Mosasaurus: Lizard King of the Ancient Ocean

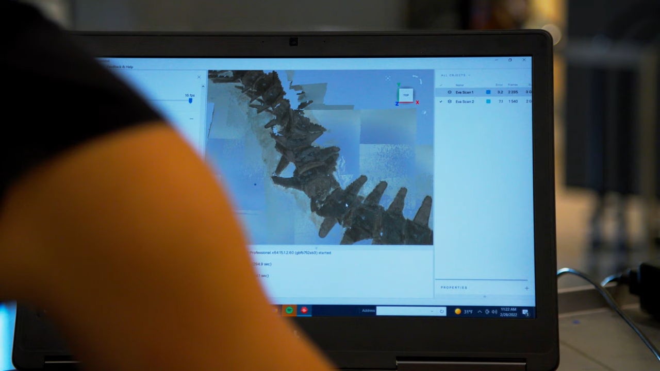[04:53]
I hope that by looking at different features in a little bit more detail and using modern techniques like CT scanning and surface scanning, we can better understand mosasaurs.